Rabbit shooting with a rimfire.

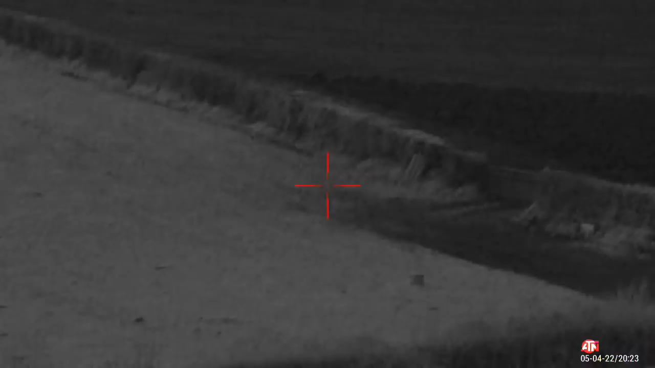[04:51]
This is the night vision of the ATN without the illuminator on, and that rabbit that I'm pointing at now, it's about
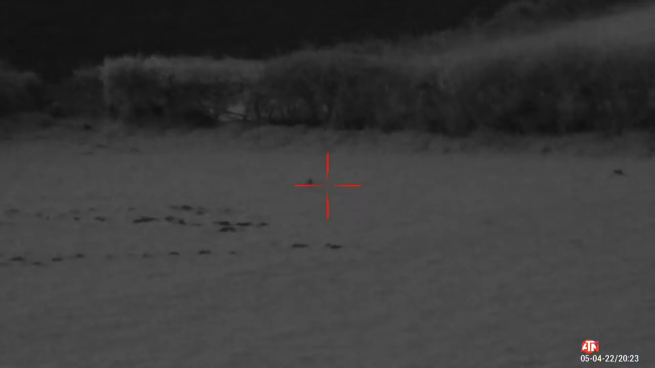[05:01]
280, 290 yards away. And you've got hedgerow.
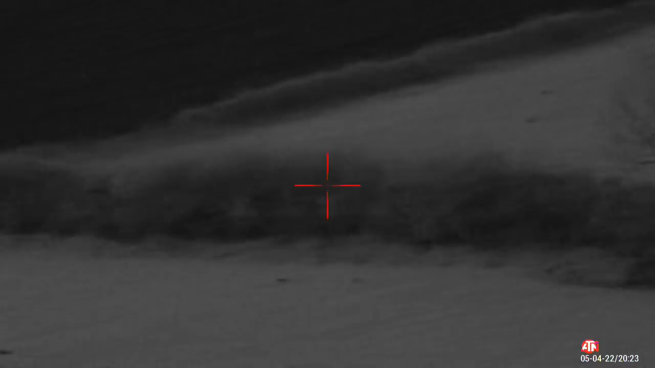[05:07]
Just over the hedgerow, you've got some more rabbits.
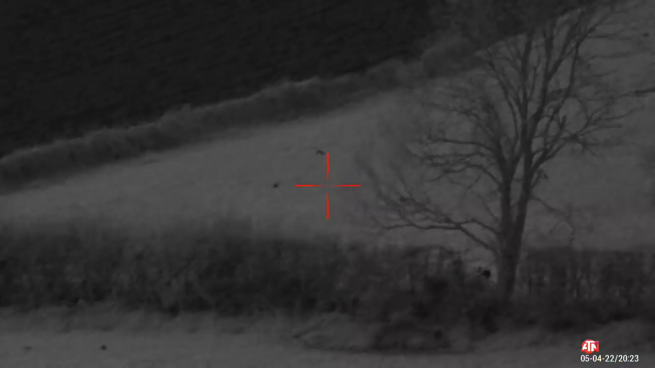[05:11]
So they're about 330, 340 yards away. So it just goes to show how good the night vision on this is without the illuminator. So I'm sort of almost in front of me there, probably about 250, 260 yards, something like that.
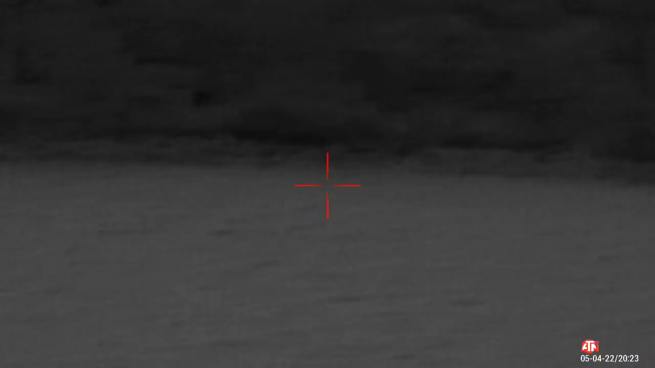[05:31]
So it's just at that stage where the illuminator's not sufficient yet.
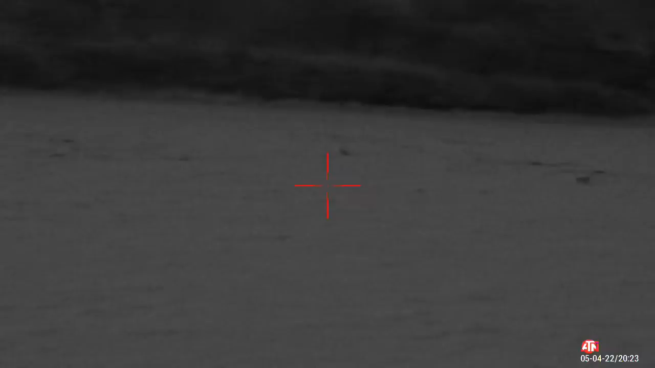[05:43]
It hasn't got dark enough, but to have it on date mode would be no good either.
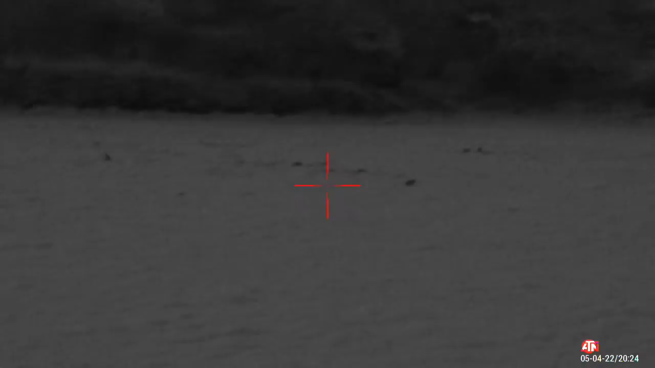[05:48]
So I could quite happily walk around and take rabbits like this. So that's what I'm going to do now. Just going to see if we can get one or two.